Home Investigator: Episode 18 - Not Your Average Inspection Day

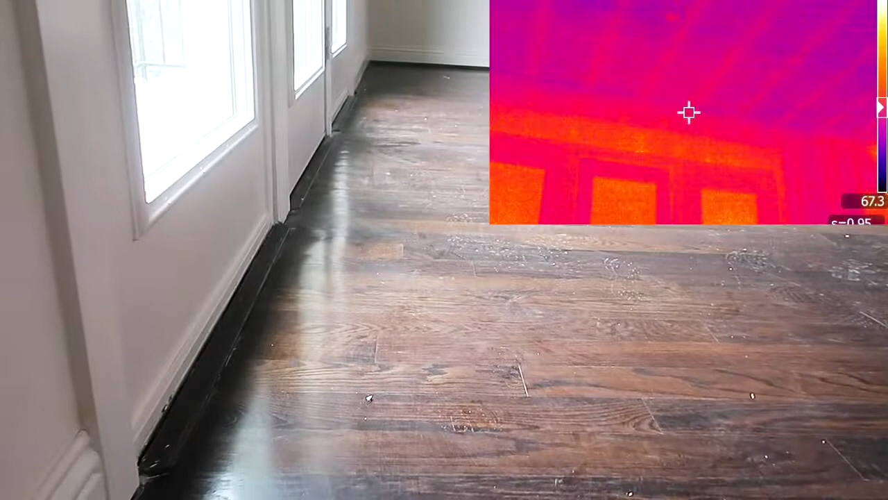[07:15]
actually look a little warped warped right there.
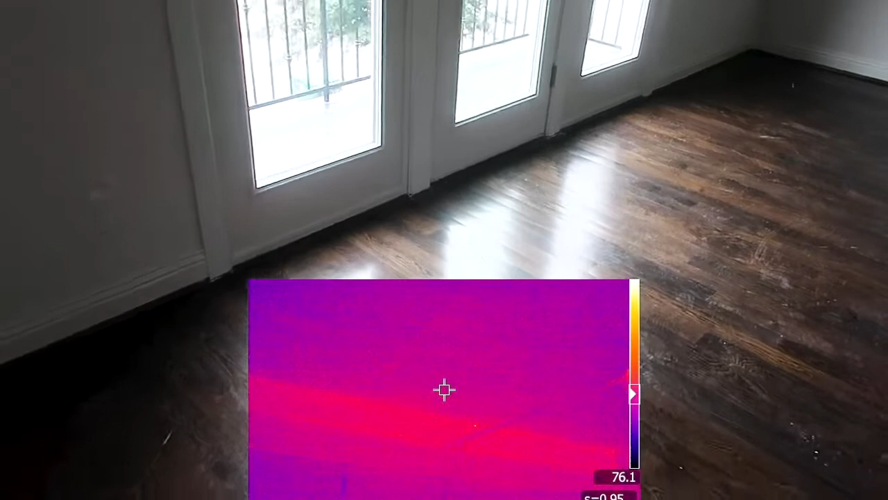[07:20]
But my infrared camera picked up nothing, and my moisture meter picked up nothing in front of this door. So this damage might be old.